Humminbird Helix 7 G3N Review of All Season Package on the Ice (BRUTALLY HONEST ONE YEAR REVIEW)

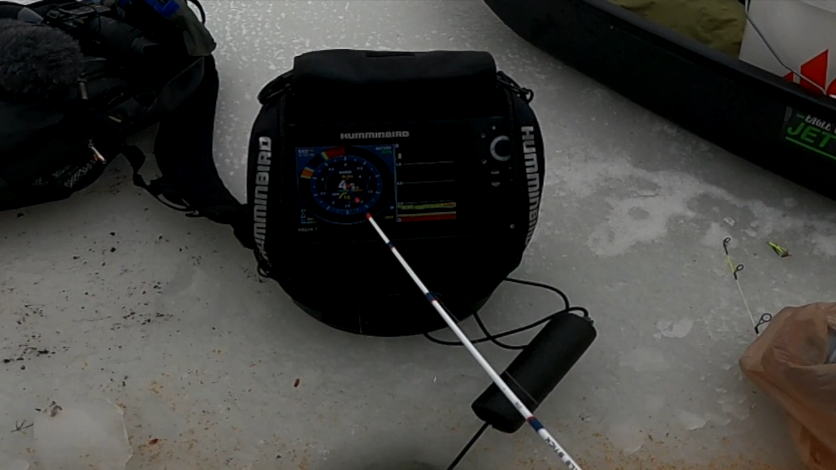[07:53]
This, the range right here where it says zero to five will go from like zero to five to zero to four or zero to six. And this like will change back and forth, back and forth. And it happens. Yep, it just did it again. It happens because I believe the transducer is getting moved around. Now it's in zero to six. Now it's in zero to five. That's probably one of the most annoying things about this fish finders. It doesn't lock in unless you have it locked in. So you got to kind of, you know, let it settle because we just popped it in this hole.